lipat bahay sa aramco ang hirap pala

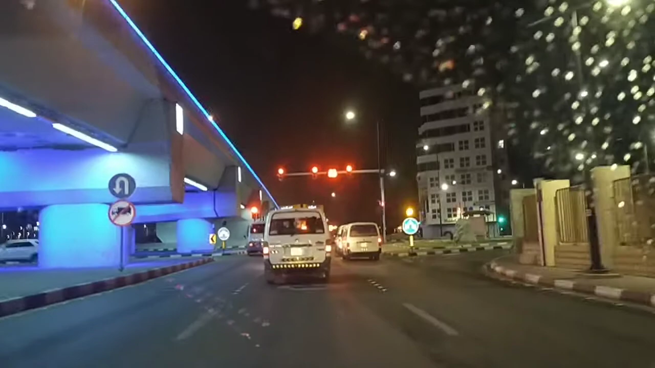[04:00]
So, pag ano namin, may ano na, may ano ba tawag yan eh? Yung ambon-ambon ba yan? Tawag yan. Naambo ng kagabi. Nag-uulan na kasi ano na ngayon, yung malamig. Pero yung lamig ngayon, guys, hindi kagaya ng lamig nung 2017. 2017, malamig na malamig. 2018, parang hindi malamig. Parang ano lang, okay lang.
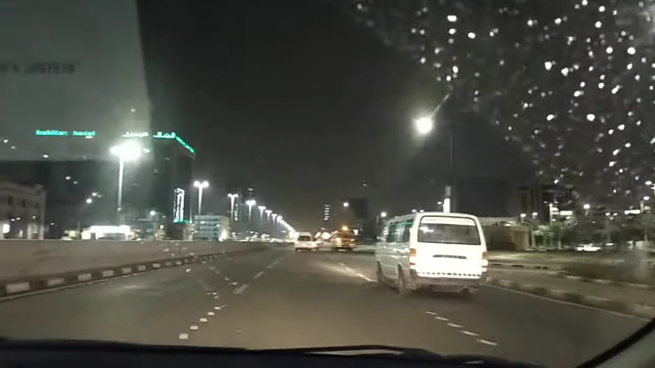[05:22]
Guys, ang alis, wala masyadong ano, traffic. Doon sa Aramco, may solar doon eh. Yung mga poste doon, ilaw. Solar? Oo, solar.
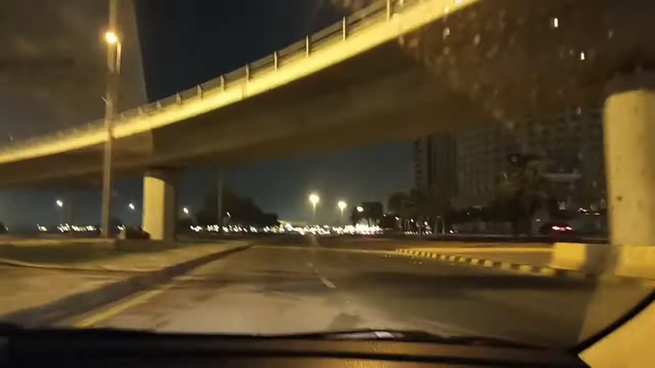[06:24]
Maya-maya, naku, buhul-buhul ng traffic dito. Kahit dito, ang haba din ng traffic. Hindi lang sa Pilipinas sa matraffic. Pati dito. Pati dito.
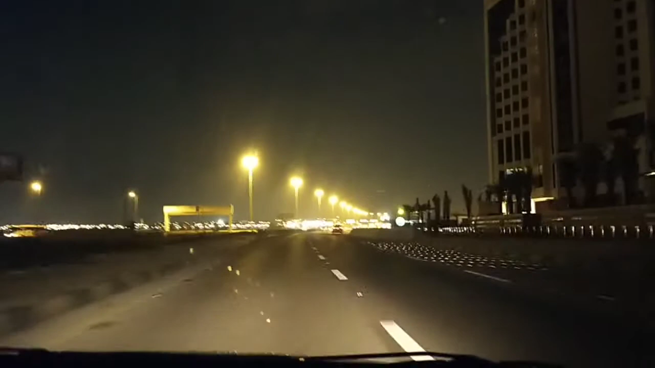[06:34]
Ang ganda ng ilaw eh, no?